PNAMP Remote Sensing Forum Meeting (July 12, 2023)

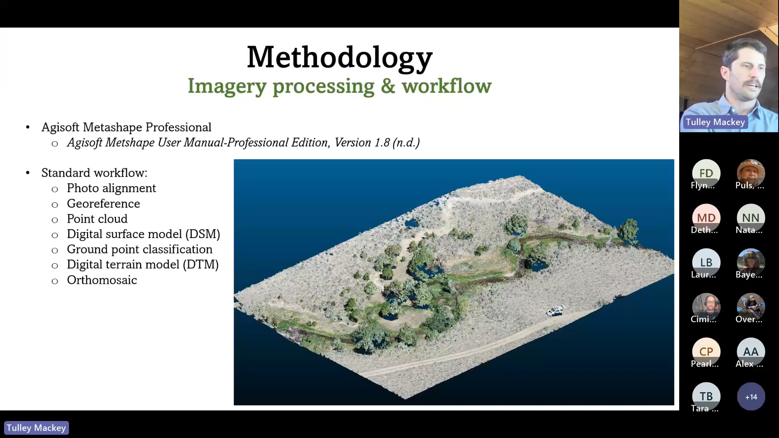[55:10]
And that's why we use the term relative elevation. And I'll talk a little bit more about this, how we might address this in the future in some future slides. So once we built our models, we evaluated how accurate they are.
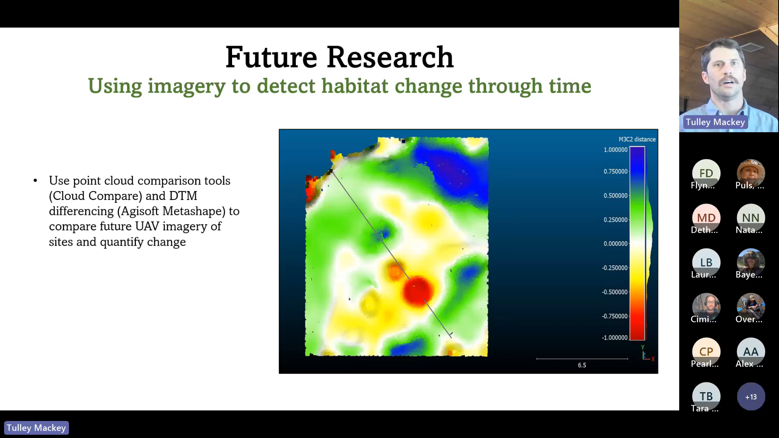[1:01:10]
And then another option too would be to use the digital terrain models from two different surveys and compare them in meta shape using a DEM of difference where you kind of subtract one digital terrain model from another. And then we would also like to better understand this functional